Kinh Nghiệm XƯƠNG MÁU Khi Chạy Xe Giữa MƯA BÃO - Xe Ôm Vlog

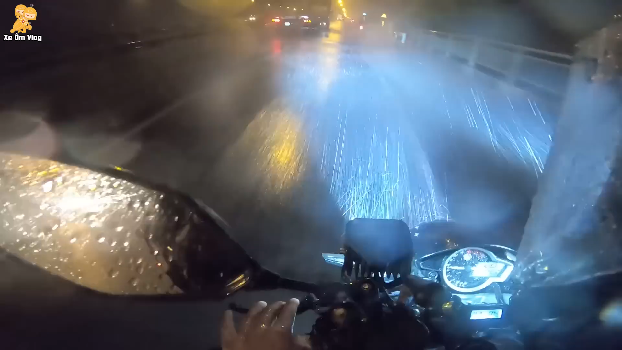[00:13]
siêu lớn của bạn mình chia sẻ luôn là điều đầu tiên là các bạn thà nó không mảo mưa nha các bạn mảo mưa các bạn có thể xem cái mưa nè nó cũng vụt vụt vụt vụt vụt thì đi rất là nguy hiểm nó bị lạnh tay lái người đường trước là cái
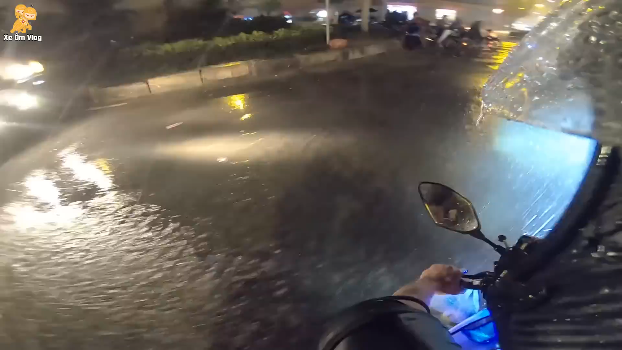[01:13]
cái bám của mình mình cần phải tắp vô lời các bạn thấy không quá gì người dần luôn thì thường mình chạy đường mưa bão mình một full đèn lên để đảm đảm bảo an toàn cho cả người đi trước và người đi sau mình lúc này thì
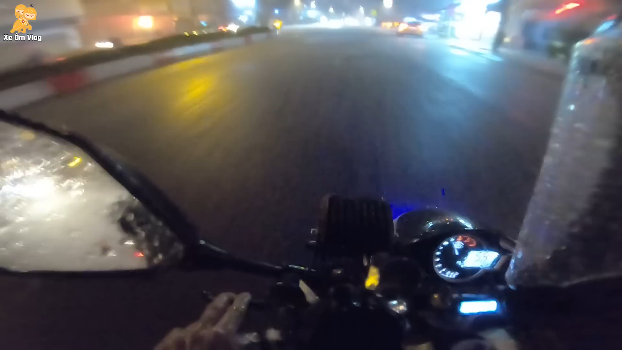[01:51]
bảo tiết đó bạn như bạn thấy là cái đầu của mình nó lắc hoa nó lại em nhìn trực tiếp ở đằng trước một bộ phun đèn lên để đảm bảo được rằng là tầm nhìn mình sẽ không được thuốc lúc mình đang đi nhanh đó chứ không có tu video nha đặt đây nè tình huống mà cảm ơn mưa bạn thấy nó quạt không quạt quạt quạt quạt quạt quạt như vậy thì người đằng trước là họ các bạn ấy họ lắc lắc kê lắm các bạn
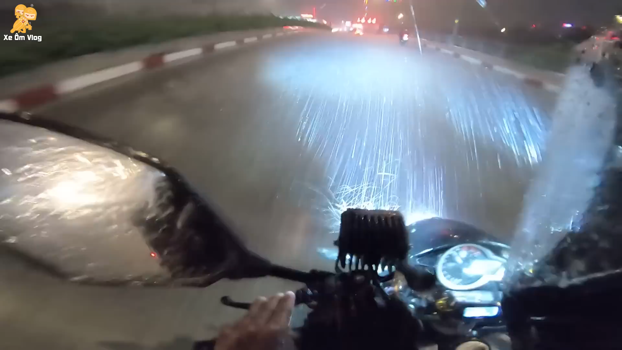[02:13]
em cao mưa càng sát thì tốt bước chút nhưng mà đảm bảo được cái tay lái của người trước an toàn là ok cả người trước luôn nha
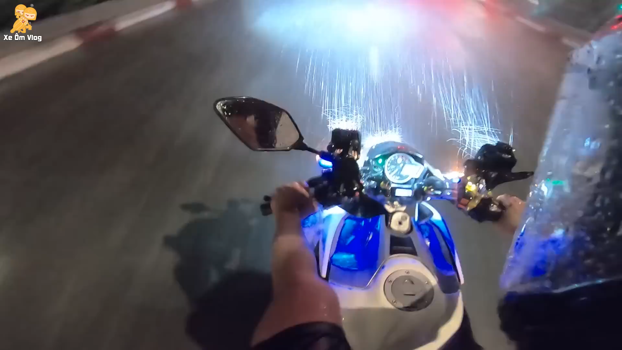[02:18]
thì dù mưa là bao nhiêu mưa lớn cả nào để bạn luôn phải tuân thủ lùi chở không phải dừng đàn đỏ tại vì mưa mà các bạn vượt đàn đỏ nó sẽ bị cái tình trạng đó là những người khác hồi đi nhanh đó cái lúc này các bạn nhìn xem là nhìn
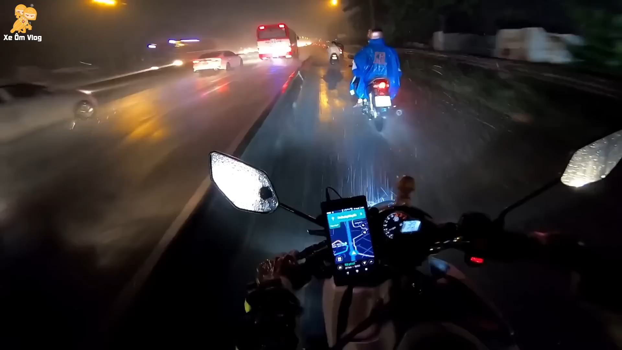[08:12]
nước nó bắn mình đi trong làn xe máy anh em thấy cái cách mà tài xế bún bánh tài xế ngồi trên xe hộp xe tải họ đối xử với người đi xe máy như vậy đó họ chạy bất chấp họ không quan tâm họ không quan tâm là mình có bị tạt nước hay không hoặc là có bị động nước hay không là gió gió sẽ mang